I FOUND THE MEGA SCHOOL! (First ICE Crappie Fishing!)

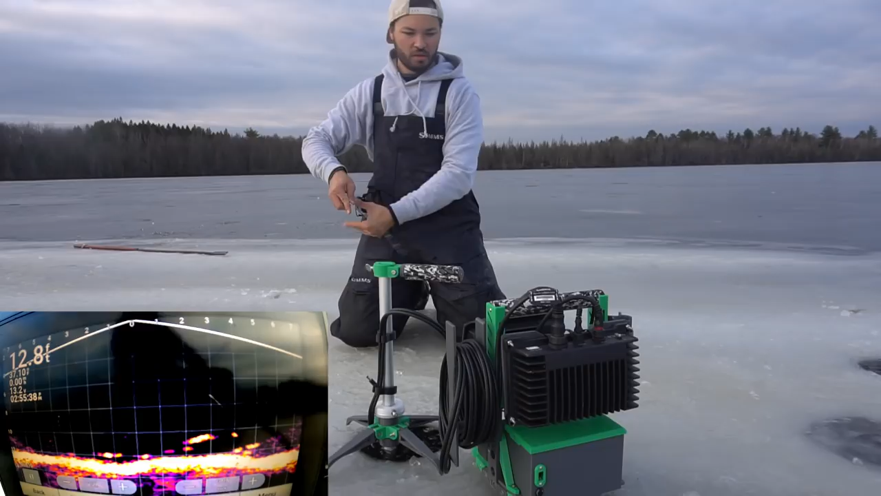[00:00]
Oh, there's a big one down there. See if I can drop down and get his attention. Holy cow, look at him come already. Oh, that was a nicer one. Dang it. Holy cow, these fish are all sorts of fired up today.
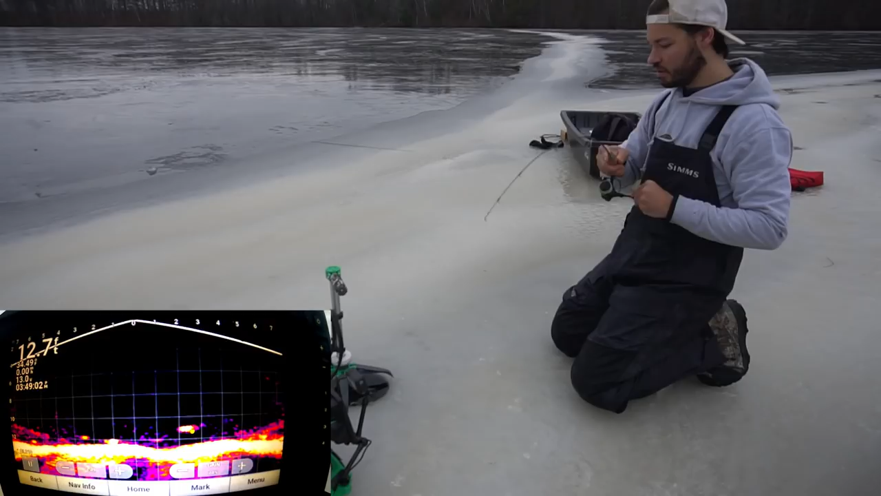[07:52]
Come on. There we go. So, a decent little crappie. The most surprising thing to me, honestly, right now, is not the fact that I'm catching crappies.
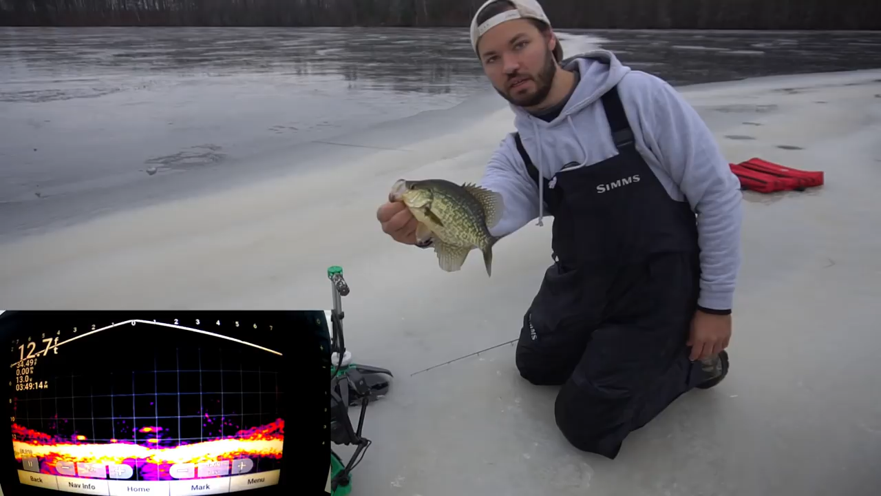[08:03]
The fact that I have not gotten a single frickin' flag.
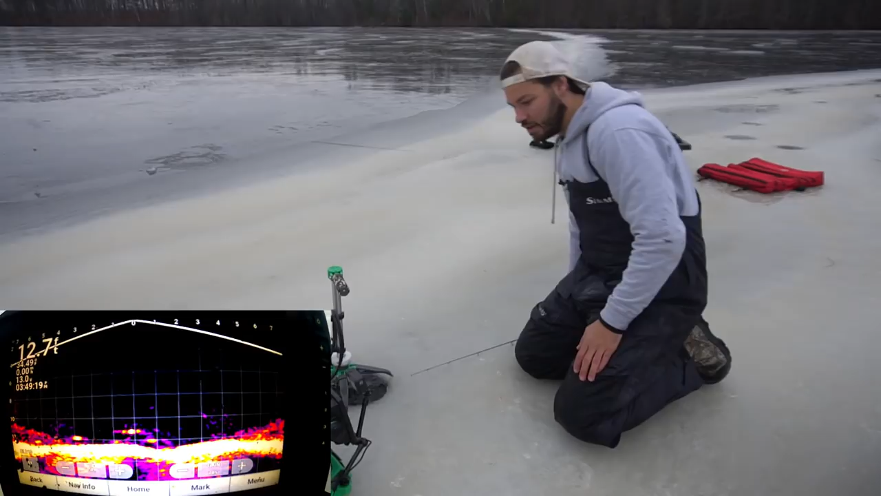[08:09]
I don't know what the heck that is about. I have, uh, I've caught so many pike on this lake, and I've even seen one on the LiveScope, cruisin' around, and I still can't, I still can't catch one. Here comes a big mark right now. Big mark. Alright, he looked big, but he... Okay, well, guess we'll never know if that was big or not.